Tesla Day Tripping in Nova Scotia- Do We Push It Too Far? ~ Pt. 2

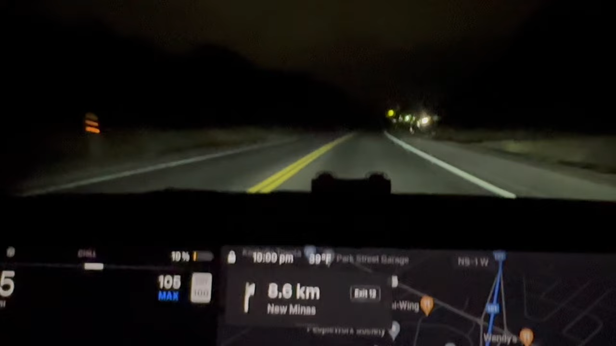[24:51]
is not at ten percent that the battery changes so it must be at nine percent well i did some googling and it says it's going to happen at